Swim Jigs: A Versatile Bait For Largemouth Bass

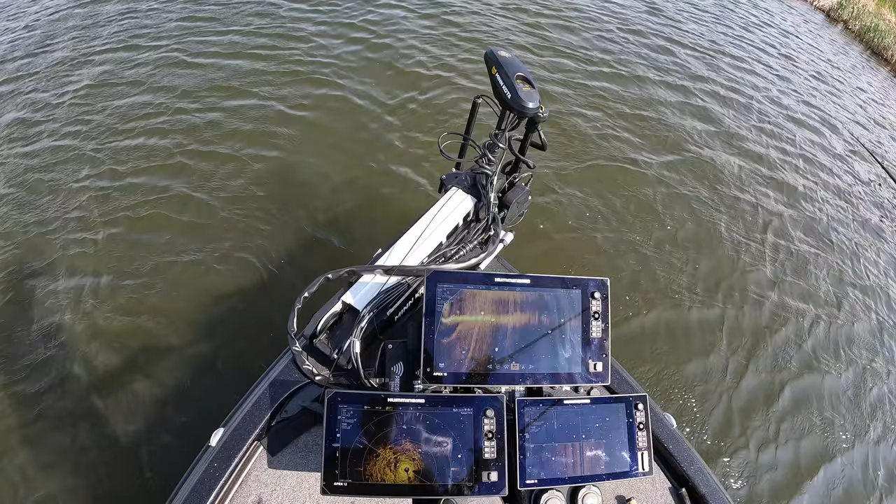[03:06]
So I'm going along the cattails, then on the 360 there's a lot of rough stuff and it almost looks like some beds out here.
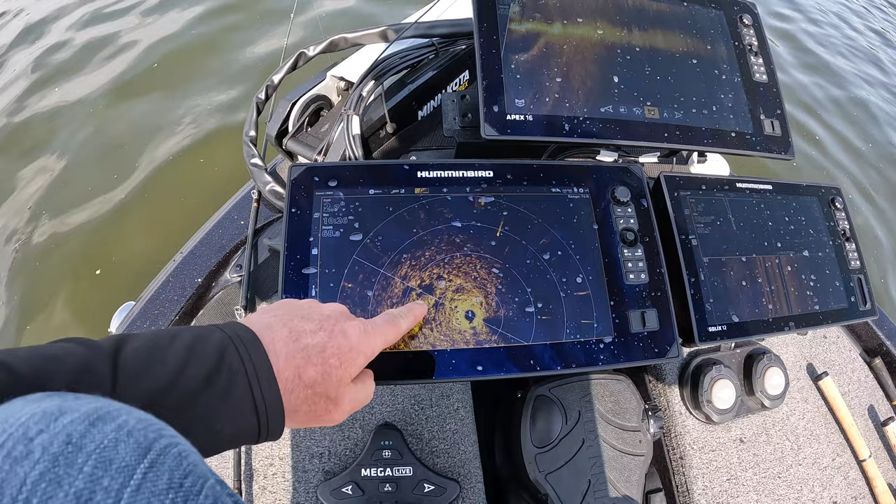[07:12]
You can see on the 360, any of these holes out here, I'm trying to get my line to, my bait to.
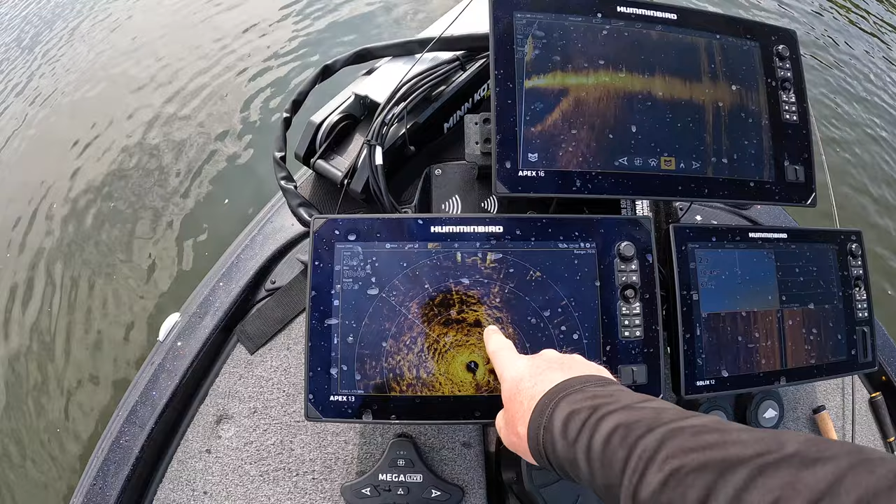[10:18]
You can see right in front of here, those fish are gravitating towards those and more likely they're beds.
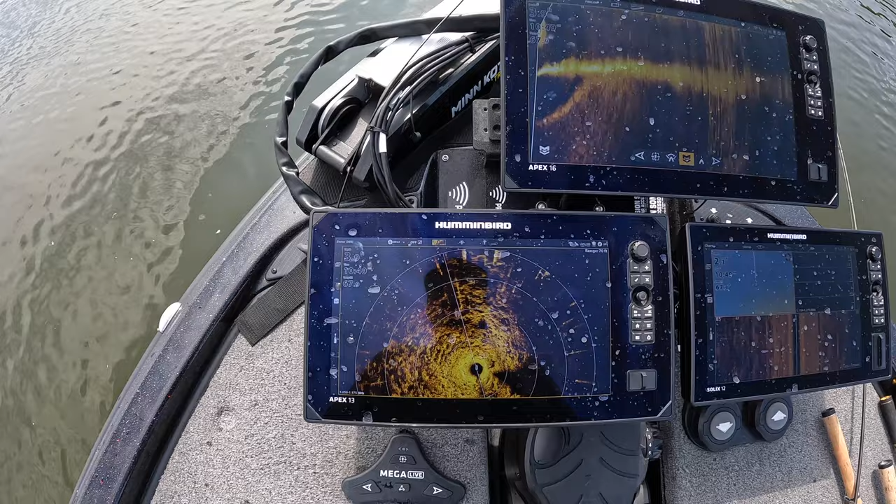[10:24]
Now I've seen other holes in the mud bottoms or these softer bottom bays, but they are in there.